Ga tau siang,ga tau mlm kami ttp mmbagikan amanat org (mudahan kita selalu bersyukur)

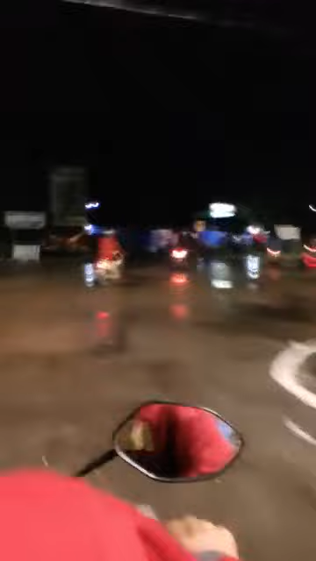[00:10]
anak yatim di Pairuviah oke luncur
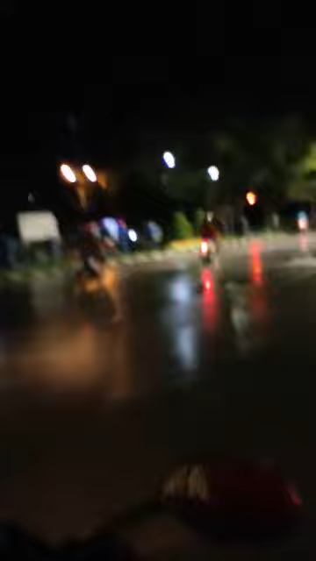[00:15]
harus ya hati-hati lihat kanan kiri
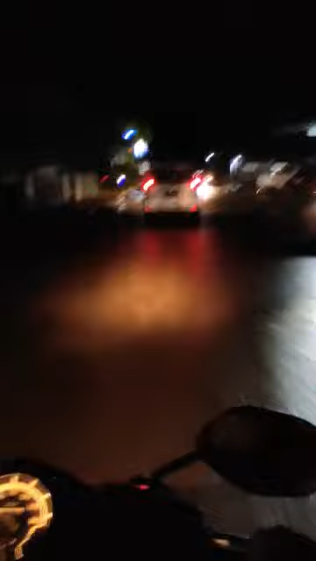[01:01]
mencari keberkahan ini dekat sudah belok-belok belok ini masuk gang masuk gang masuk gang oke masuk gang mas bro